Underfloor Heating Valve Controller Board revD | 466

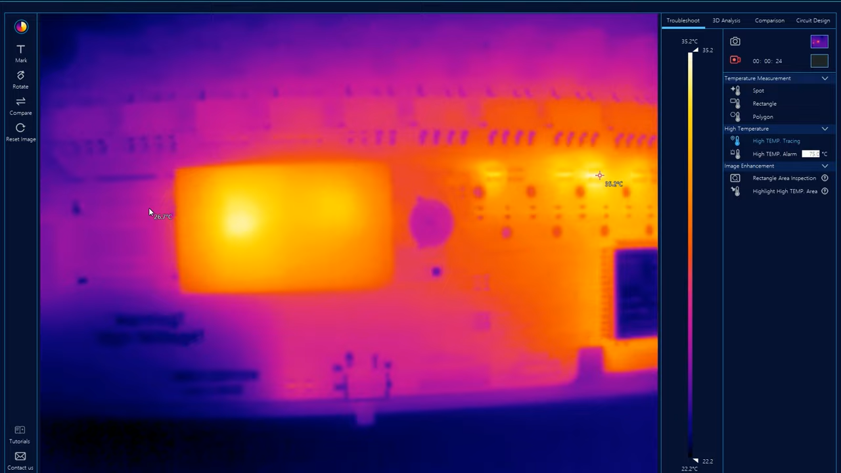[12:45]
On screen: scale top 35.2°C, scale bottom 22.2°C
Dit Spectrum Ao thermal camera for this new revision and things look good and cool I might say everything is within normal values for this new revision I'm happy with how this turned out by making all of these changes I did improve my manufacturability but I have also